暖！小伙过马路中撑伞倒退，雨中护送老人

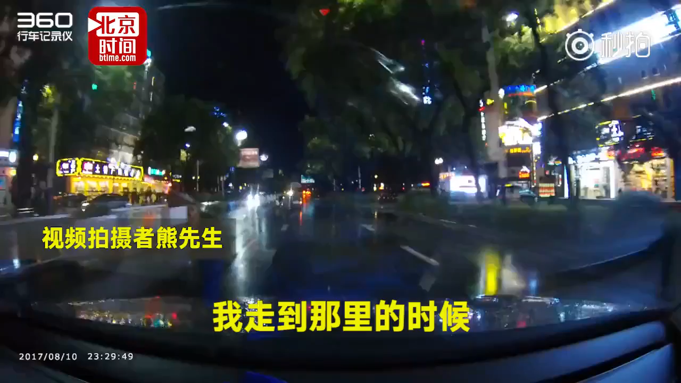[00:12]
到那里的话，我下了挺大雨的，走到大概10多米的距离的时候，他已经到了最左侧车道了，就是说他是从我右边过马路到左边，是路过那里，然后看见那个老人家已经过了马路了。那个老人家是从这边马路走到中间的绿化带了，然后他从那里被那个老人家打伞，然后他一直这个车一直往后退，就一直追着那个老人家一直往后走嘛。